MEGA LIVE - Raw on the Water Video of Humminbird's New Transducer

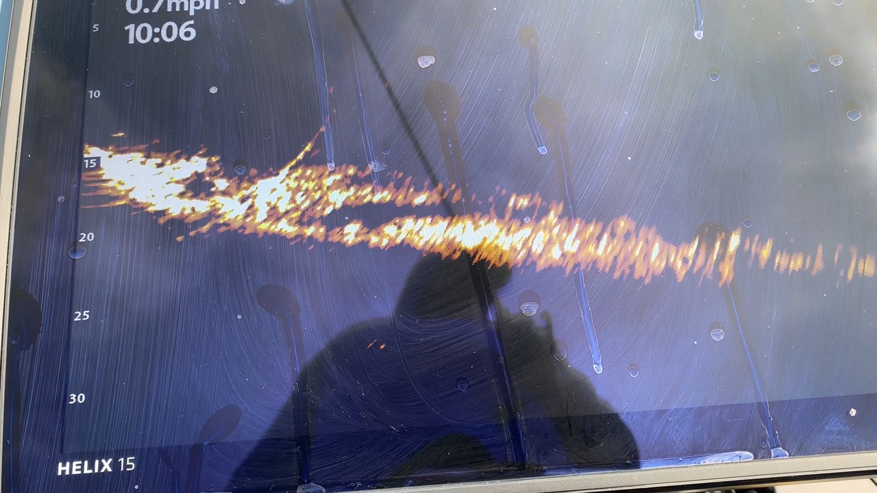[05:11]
And then you have your shadows, your dead spots, which is behind the boulder that the sonar beam can't get to.
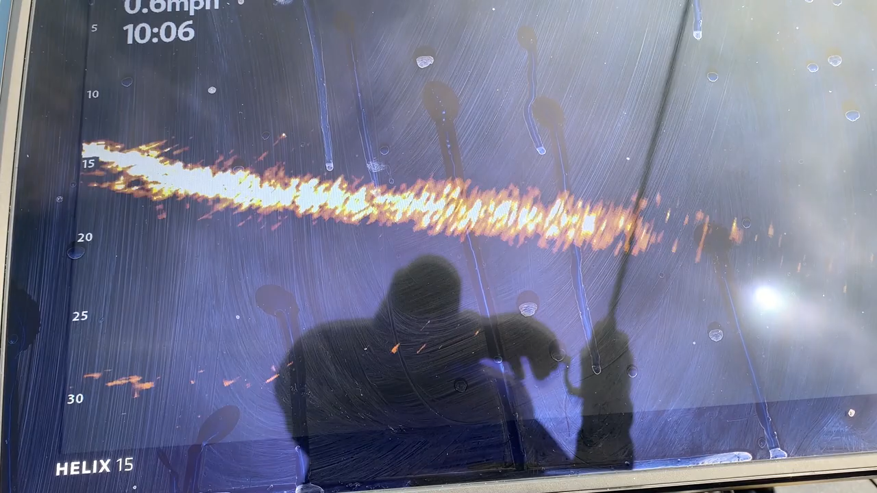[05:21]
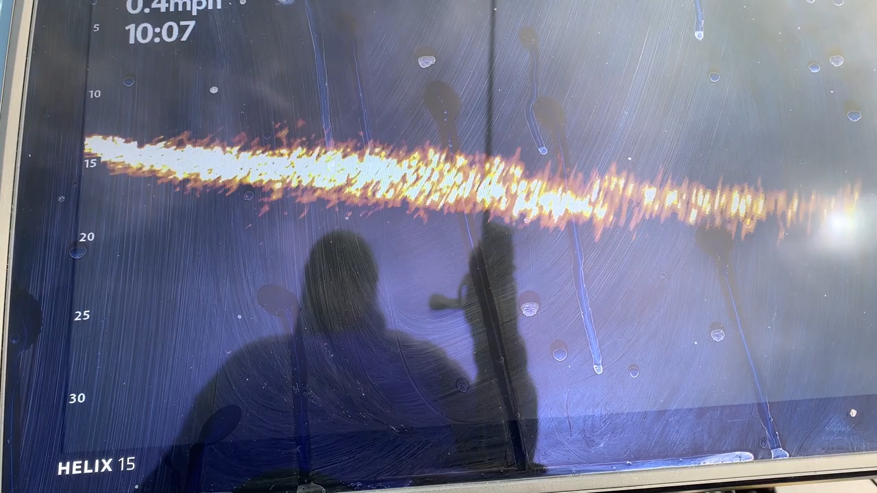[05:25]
Here we're getting into some shallower water right under the boat there, you can see some standing weeds, probably some cabbage weed, that's in about 12 feet of water up to about maybe topping out in about eight feet of water. So there you go. That's Megalive. Those are some of the highlights from this video.